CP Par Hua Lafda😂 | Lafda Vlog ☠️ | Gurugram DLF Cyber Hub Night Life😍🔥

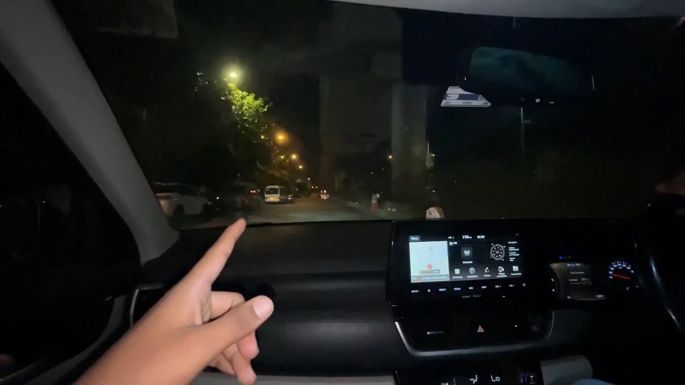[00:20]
इसे कितना दूरे 20 किलोमेटर सब खुला रहता है और और यह सड़के भी बिल्कुल क्लियर रात के टाइम दिली रात की यह बढ़ी आ दिली रात में लड़के टीनी लटी है अधिक है आप पहुच के बताते हैं है है
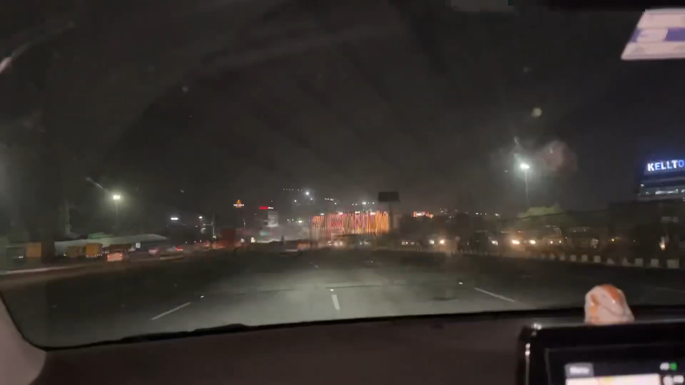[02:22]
गाइज ए प्रॉपर एंट्री हो चुग है हमारी डिल्फ सिटी में यार बहुत प्रॉपर लगता है रात को नार रहती है तो
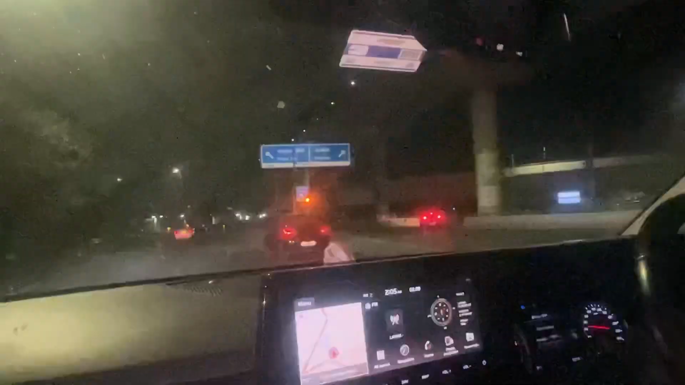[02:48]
गाइस साइबर सीटी एंटर हो चुके हैं
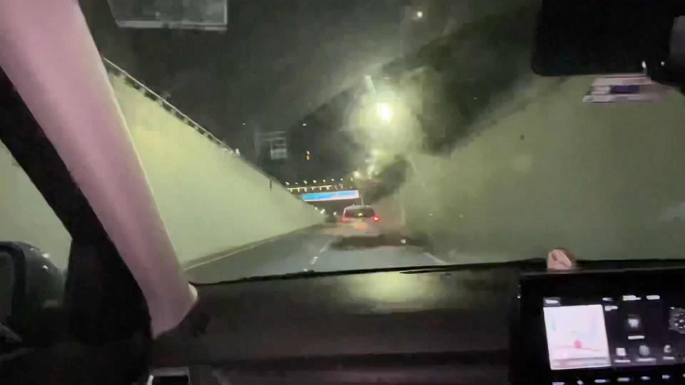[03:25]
है तो गाइस गलती सम दूसरे साइबर अब आगए जहां पर सब चॉप करते हैं तेरी